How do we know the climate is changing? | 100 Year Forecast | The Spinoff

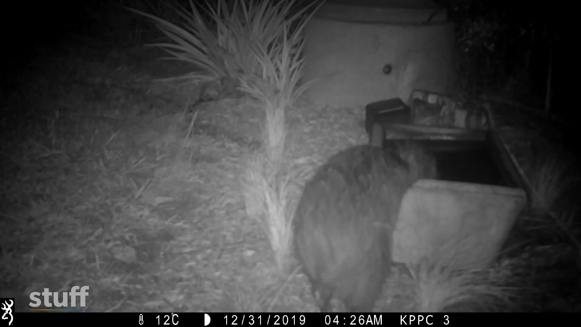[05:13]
These kiwi are climate refugees. This is why we're telling landowners to start putting out water dishes.